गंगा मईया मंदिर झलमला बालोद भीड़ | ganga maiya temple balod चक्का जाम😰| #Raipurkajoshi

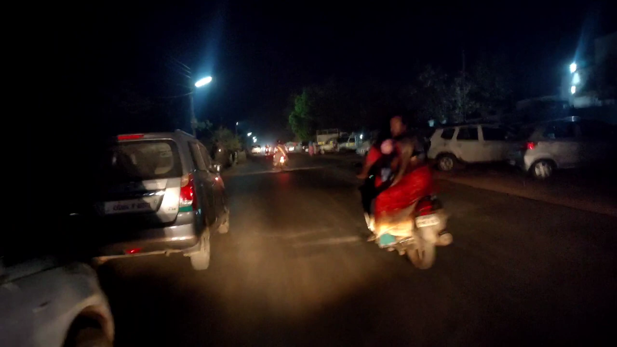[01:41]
तो देख सकते हो इतने लोग आए हैं वहाँ पर, जितना बालोद के लोग नहीं आए हैं उतना दूर दूर से आए हैं दोस्तों। चलिए अब वीडियो, अब पूरा काम ख़त्म हो गया,